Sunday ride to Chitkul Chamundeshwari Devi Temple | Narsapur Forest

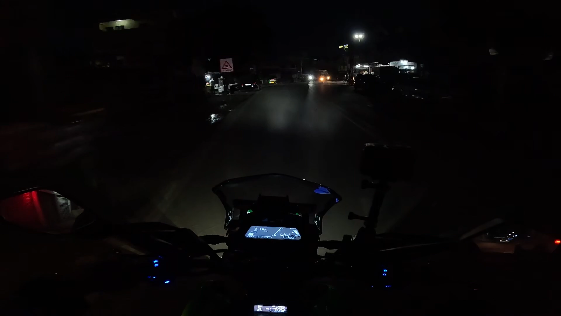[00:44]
సో చాలా రోజుల తర్వాత మళ్ళీ ఒక సండే రైడ్. సో ఎక్సైటెడ్. ఈరోజు మేము ఫాలో అయ్యే రూట్ ప్లాన్ బాలానగర్ మెట్రో స్టేషన్ నుంచి వయా నర్సాపూర్ వెళ్దామని, నర్సాపూర్ ఫారెస్ట్ ఏరియా ఉంది కదా అక్కడి నుంచి.
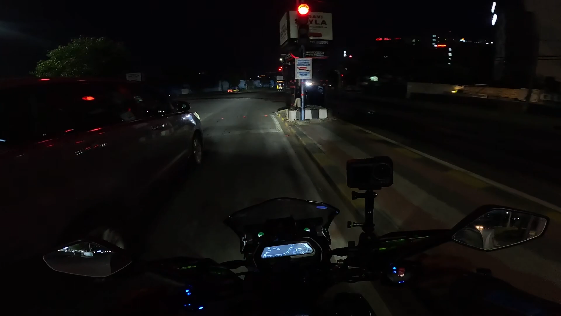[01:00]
పటాన్చెరు సైడ్ నుంచి కూడా వెళ్ళొచ్చు, కానీ ఆ నర్సాపూర్ ఫారెస్ట్ రోడ్ బాగుంటుందని అటు చూస్ చేసుకున్నాం. మేబీ రిటర్న్ వస్తే వయా పటాన్చెరు రావచ్చు. సో ఇది ఫుల్ డార్క్ ఏరియా, చూడండి డామినార్ లైట్స్ ఎంత బాగున్నాయో.